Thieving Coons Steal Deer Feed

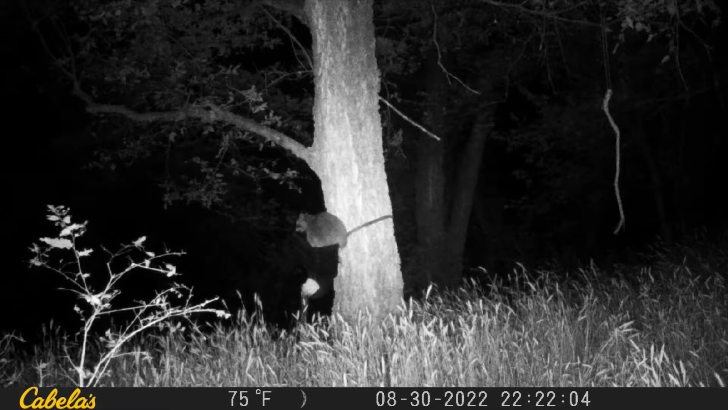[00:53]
Take a note here, the corn is actually falling out of the trough while someone's got their big fat butt stuffed in down the top of this thing. How many coons could fit it in here? Maybe three? Maybe four? How many can fit on this tree?